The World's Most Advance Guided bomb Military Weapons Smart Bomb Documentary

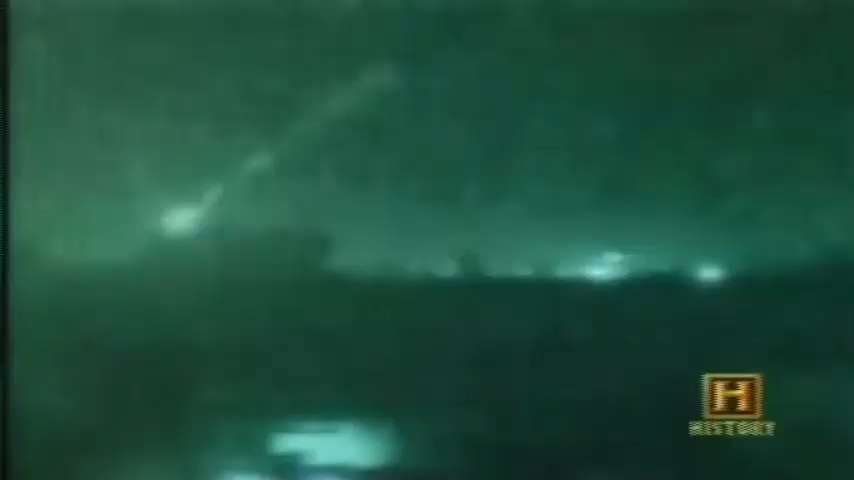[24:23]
I mean, you'd get a lot of footage from Vietnam and see those things, but it would be events that happened weeks ago.
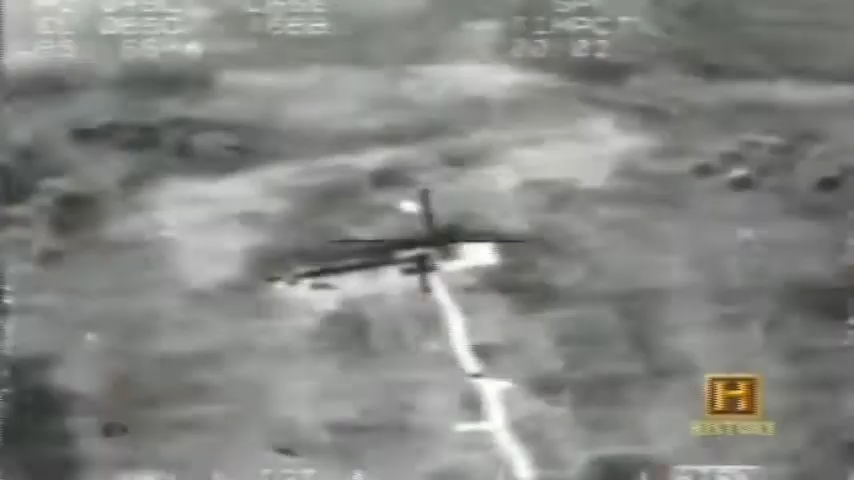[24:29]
During Desert Storm, you're getting things that happened last night.
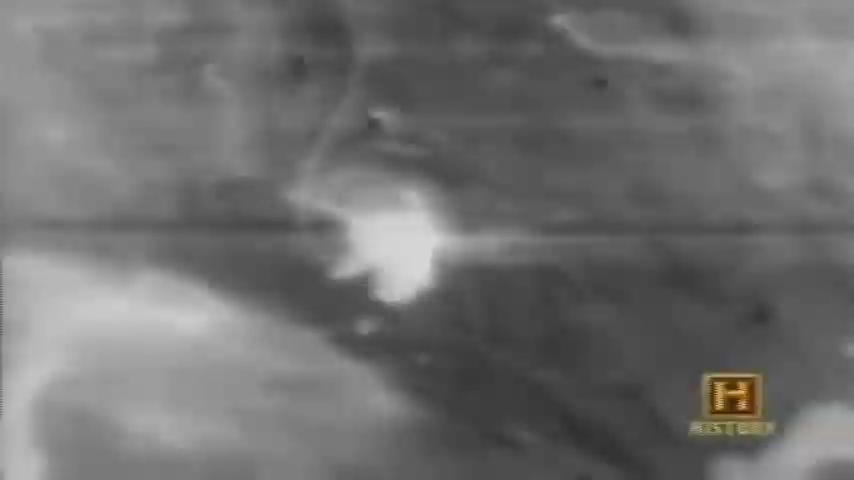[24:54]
Laser-guided bombs were even more accurate, striking an average of 3 meters away from the crosshairs.
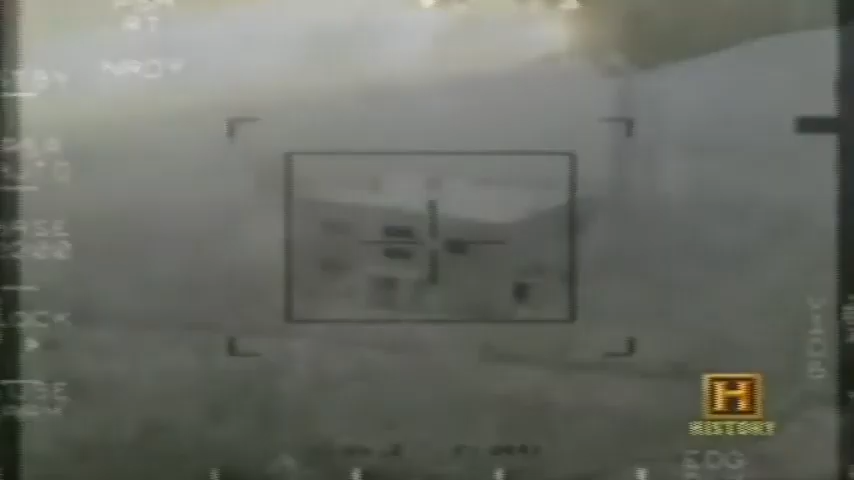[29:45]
Electro-optics for the flexibility of flying the bomb.
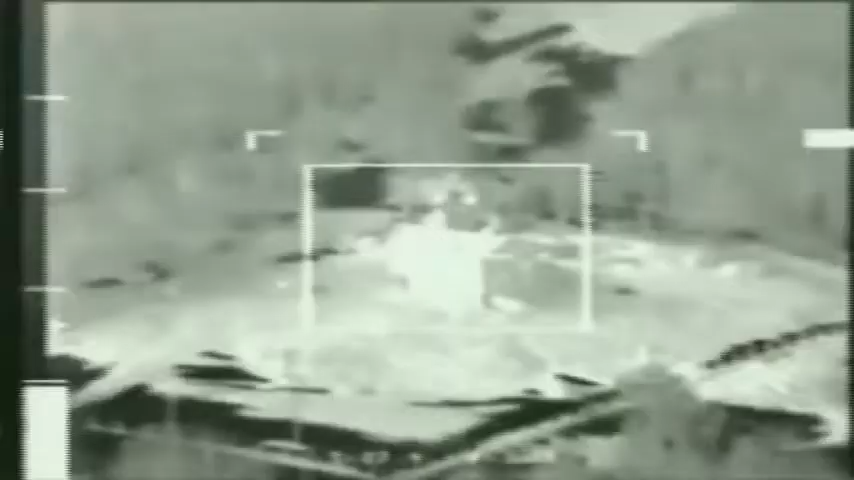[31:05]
But why do a persistent few go off course?
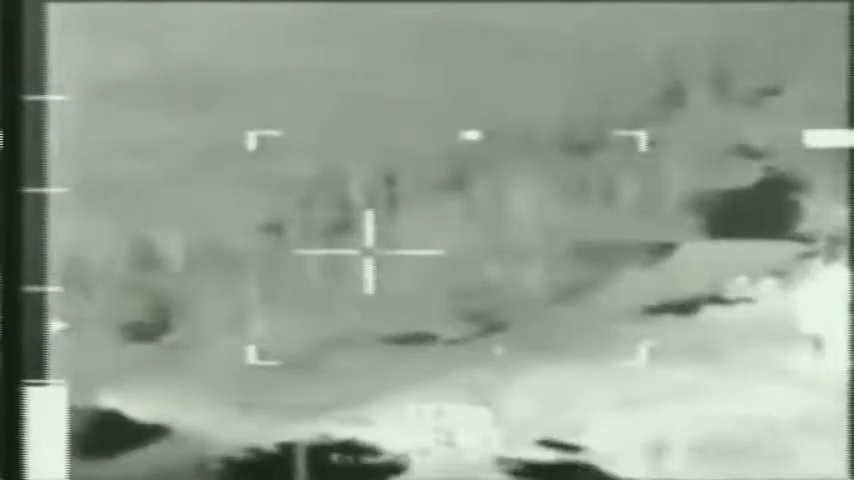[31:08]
Sometimes hitting precisely the wrong targets.